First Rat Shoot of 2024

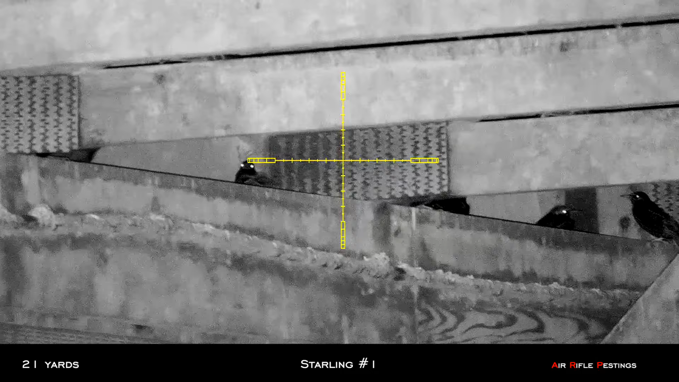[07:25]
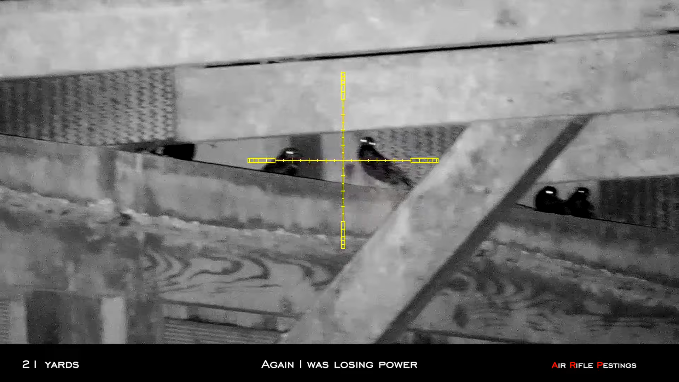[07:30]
So again, this shot I missed because my air tank was leaking and I was losing power.
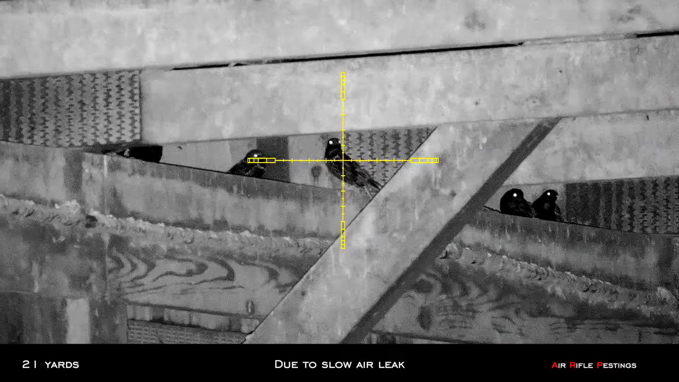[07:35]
So you can see the shot went low and to the left.
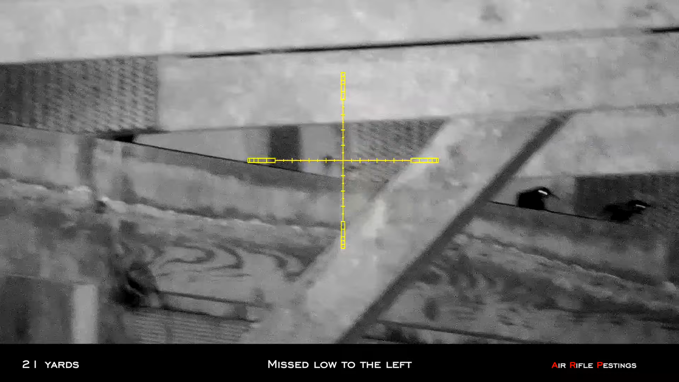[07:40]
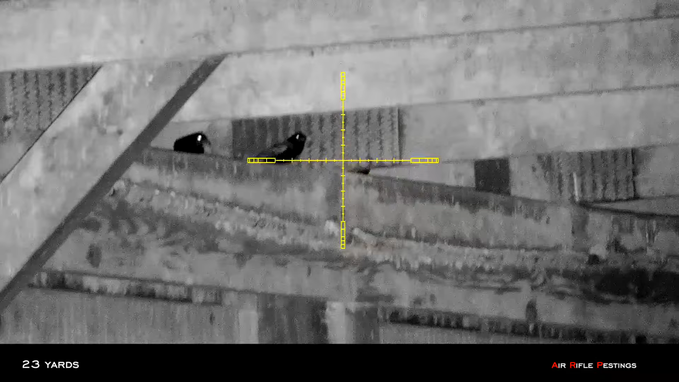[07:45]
So another starting here, same thing, the shot went low and missed.
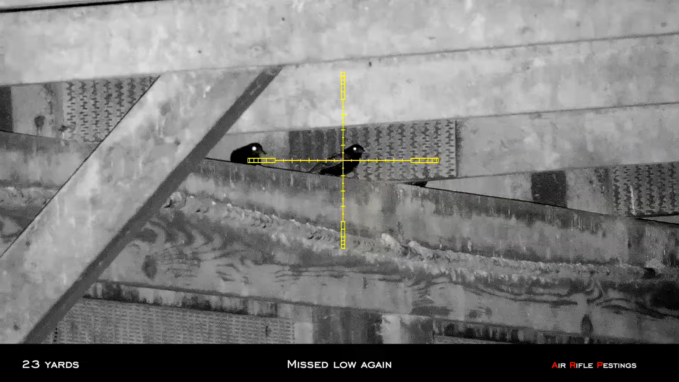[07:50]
So definitely have to fix my HW 100.
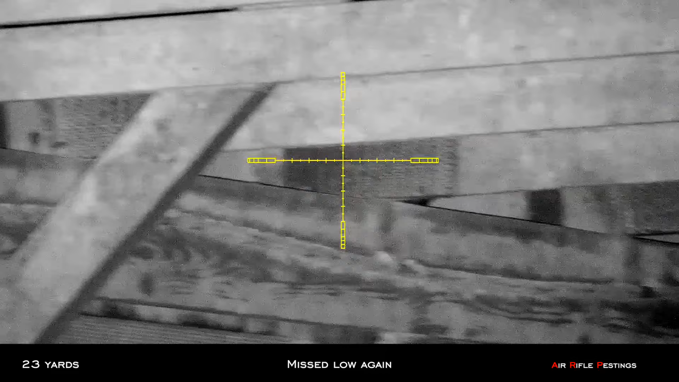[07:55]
I saw this guy at 15 yards, much closer shot.
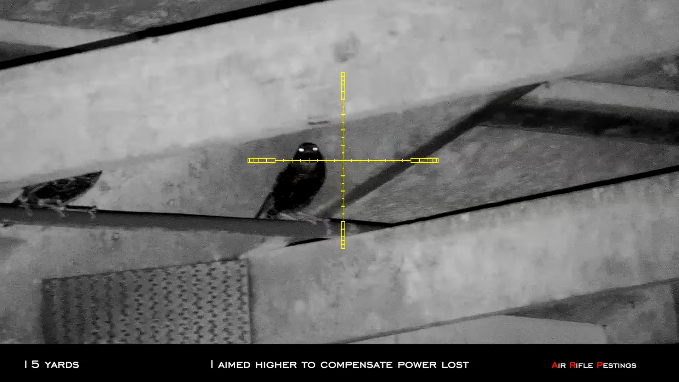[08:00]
So I purposely aimed higher than my original aiming point and I hit him right in the body. So that was styling number two.
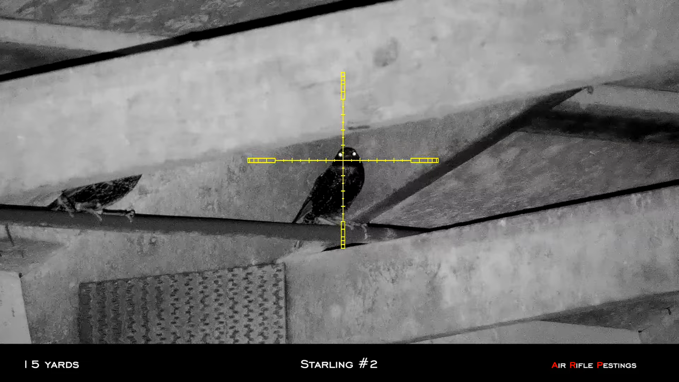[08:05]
I spotted this guy on the other side of the barn.
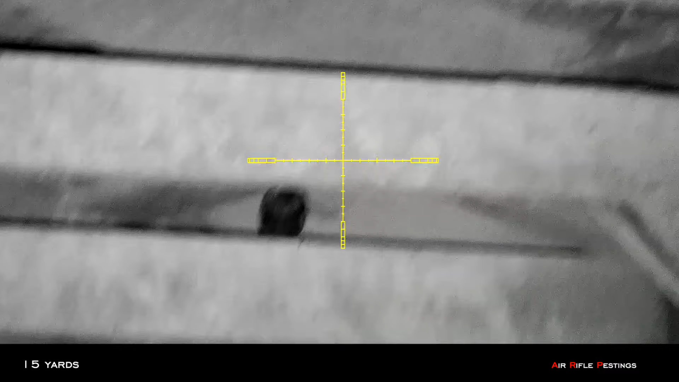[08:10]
And I did the same thing. Hold over slightly higher than usual and tapped him right in the chest area.
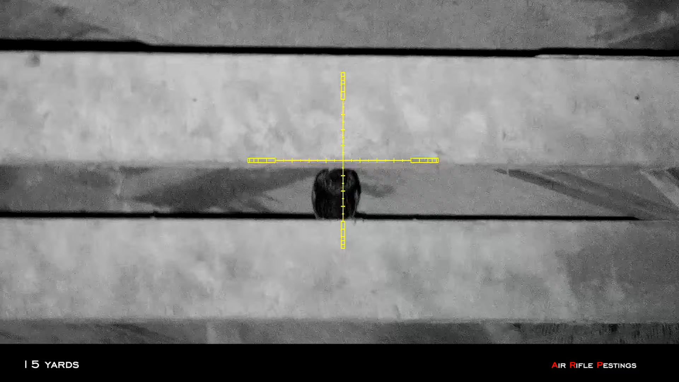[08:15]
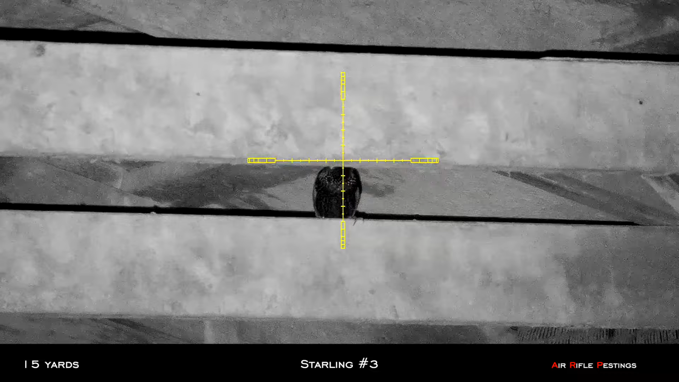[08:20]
So back out on hotspot number two.
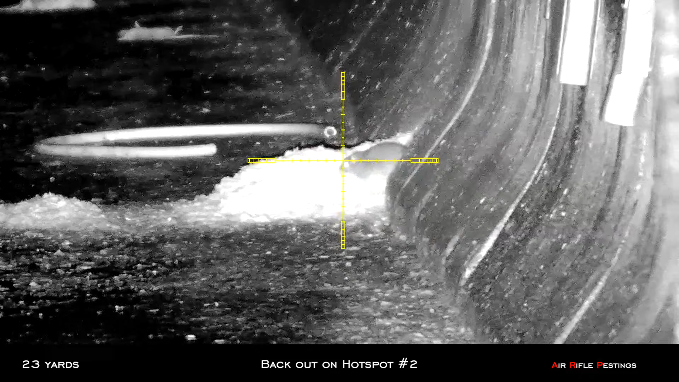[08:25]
There's a big rat here. There's a 23 yards. I already just topped up my tank.
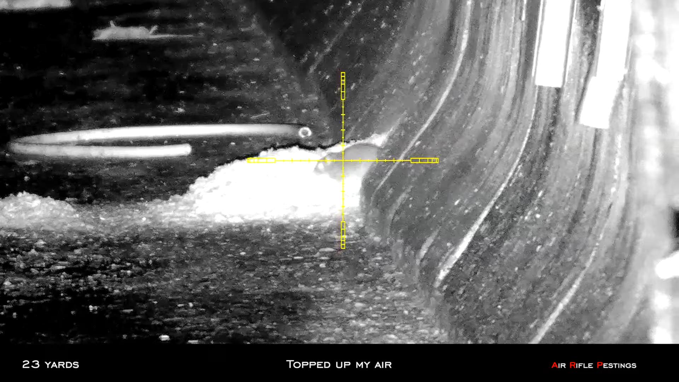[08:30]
No problem. Dropped him right there. And he died violently. And it soon collapsed.
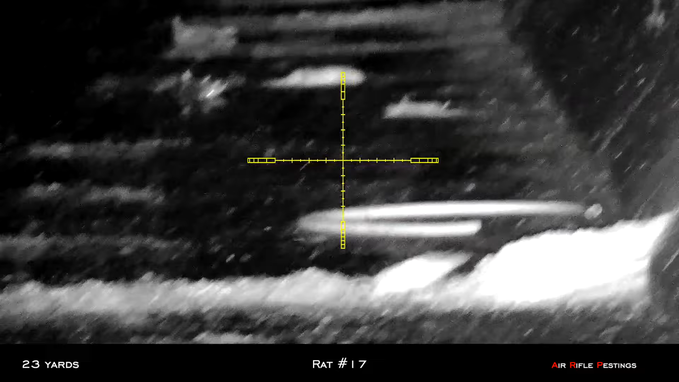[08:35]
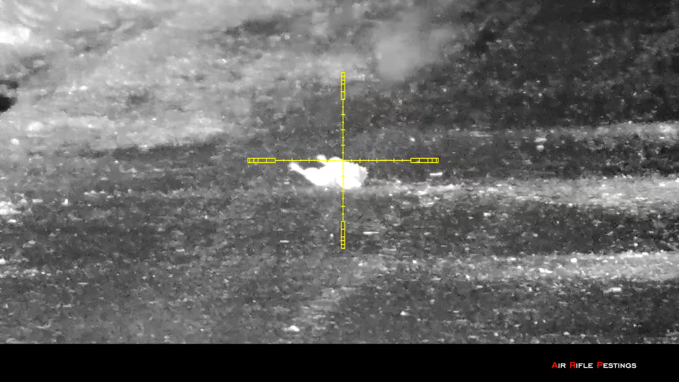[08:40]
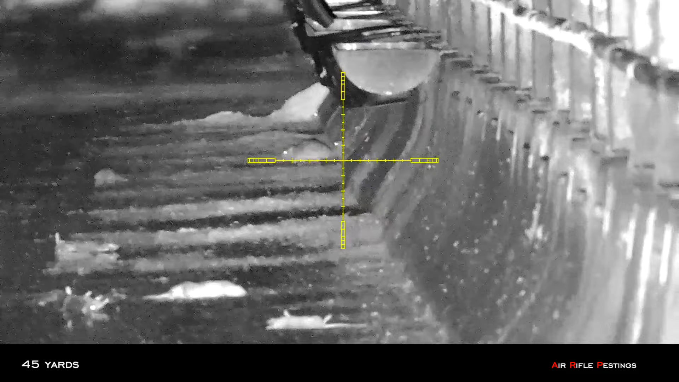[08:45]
So I was trying my longer shot here. Not 45 yards. Did my hold over.
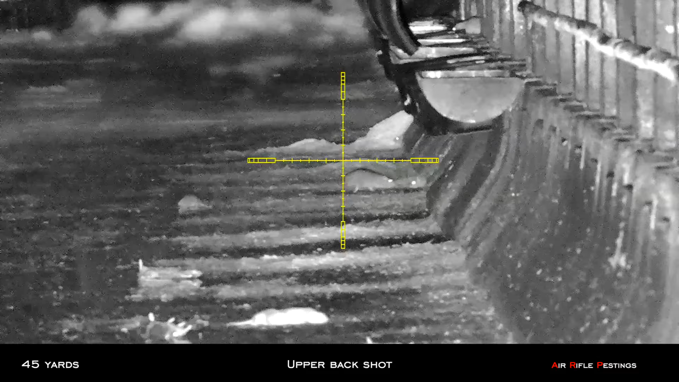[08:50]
I hit him on the upper back. It's not going to survive with the Hades.
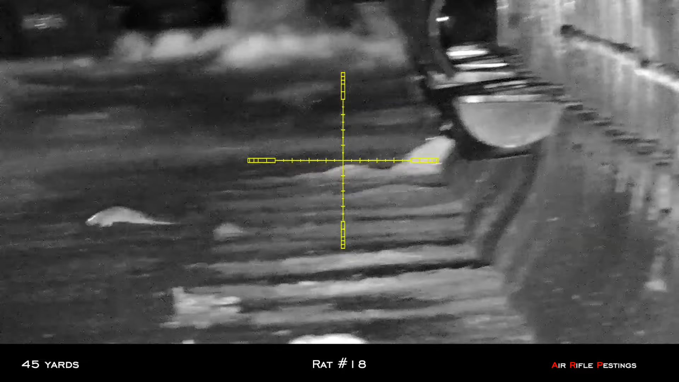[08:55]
Again, it went back in the hole. I couldn't retrieve the body.
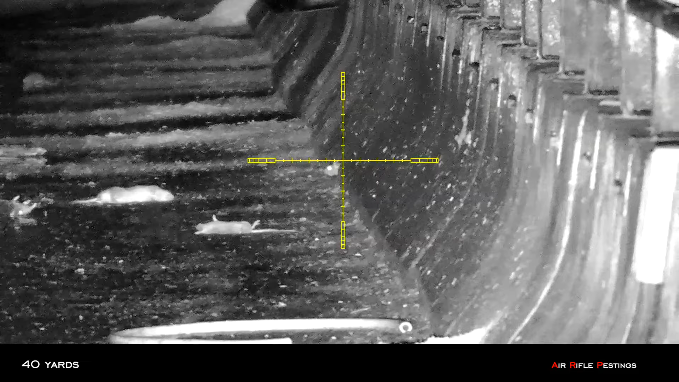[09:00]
So I spotted one at 40 yards.